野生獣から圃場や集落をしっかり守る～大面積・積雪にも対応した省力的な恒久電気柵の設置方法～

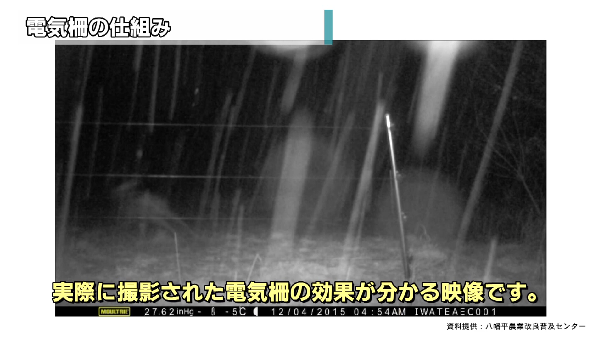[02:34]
実際に撮影された電気柵の効果が分かる映像です。バチ!イテ!
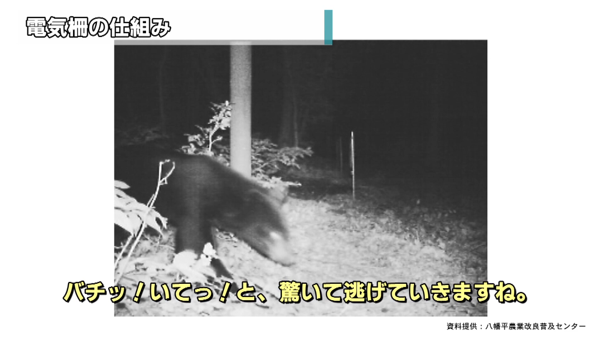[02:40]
と驚いて逃げていきますね。